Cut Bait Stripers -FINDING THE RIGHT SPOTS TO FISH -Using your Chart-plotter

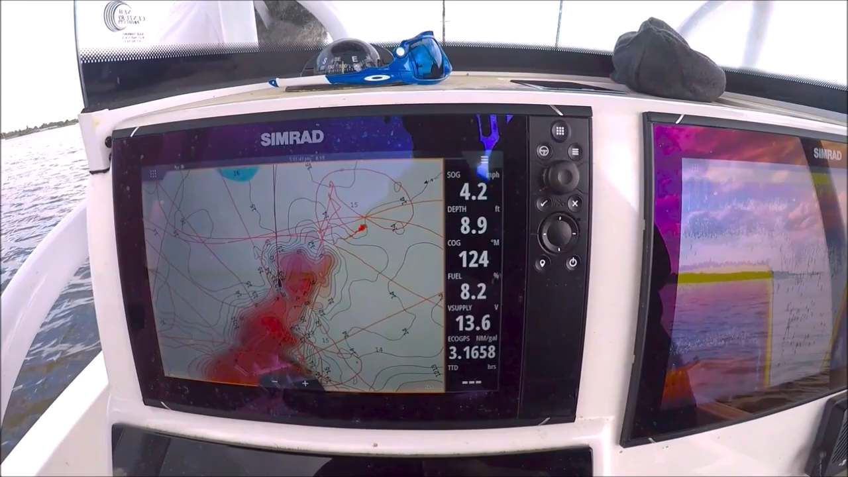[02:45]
And while we follow these around We're looking over here
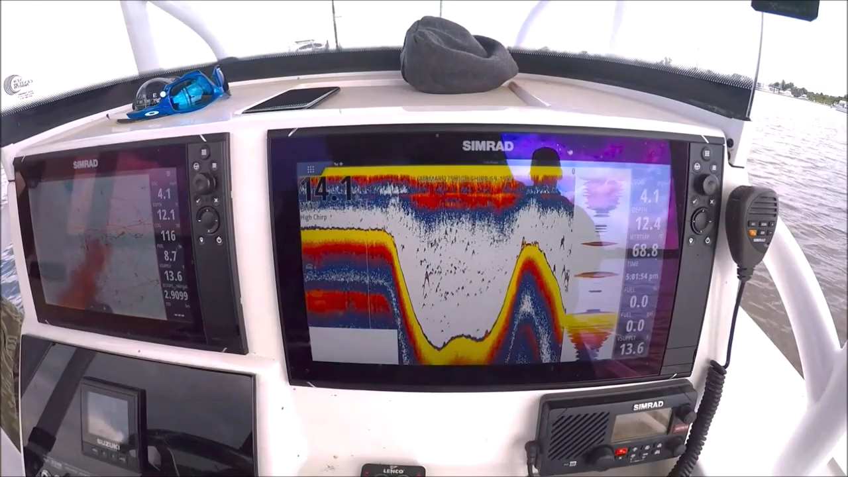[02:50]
Our sonar, we're looking at the fish Right there, we can see that's bunker right there It's menated We're looking for some bigger stuff
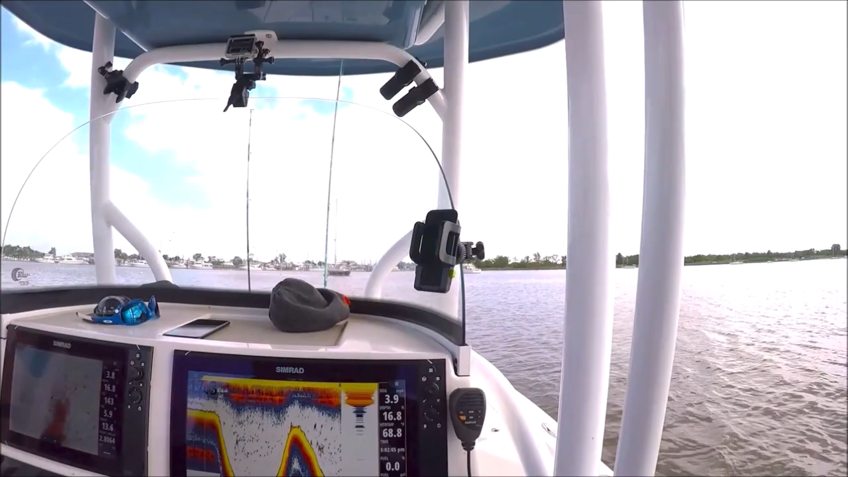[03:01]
And put your time in to do this You know, you don't want to rush this part
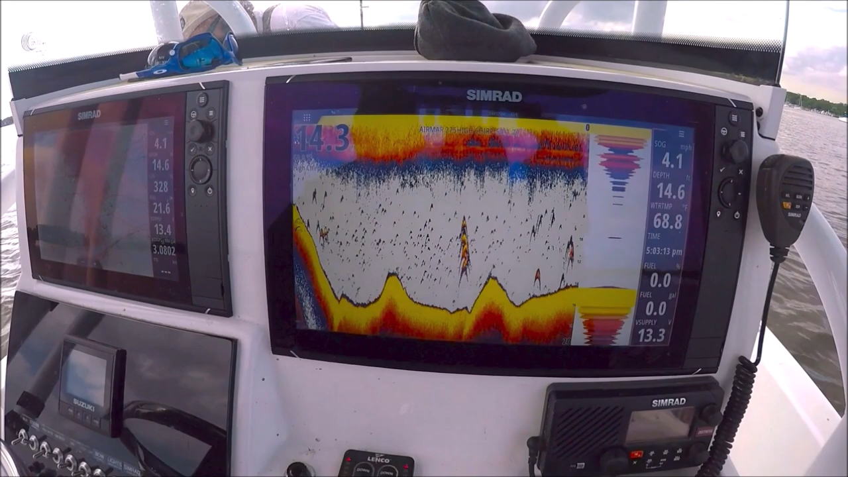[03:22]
in the contour changes as well The currents will fit the bait up against the wall